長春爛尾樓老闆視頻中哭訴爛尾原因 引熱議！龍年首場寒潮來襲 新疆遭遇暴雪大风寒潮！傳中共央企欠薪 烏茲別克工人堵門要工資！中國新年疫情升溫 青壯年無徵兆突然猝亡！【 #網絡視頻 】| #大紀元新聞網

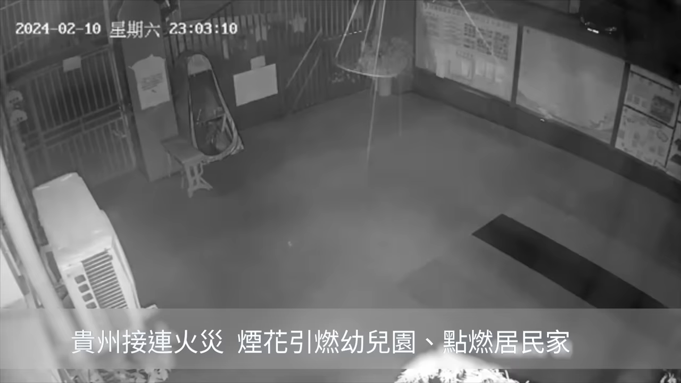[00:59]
其中,前东南州建河县一幼儿园被烧,源于三小孩燃放烟花。2月15日,贵州消防通报称,
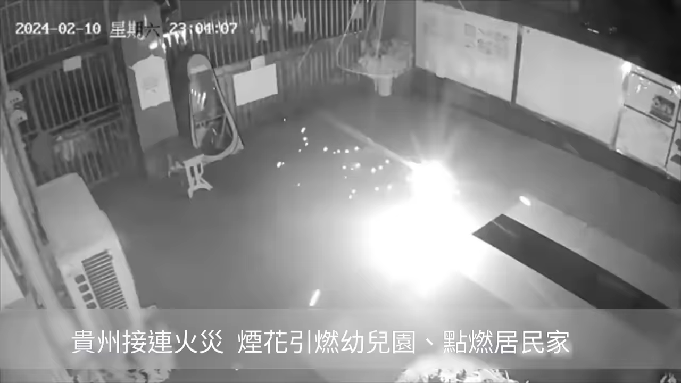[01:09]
10日深夜11时02分,前东南州建河县三名小孩在一幼儿园门口燃放烟花,其中一小孩将燃放着的烟花投掷到园内,点燃了大门旁的置物架。之后火势扩大,直到11时12分,路人经过时才发现起火。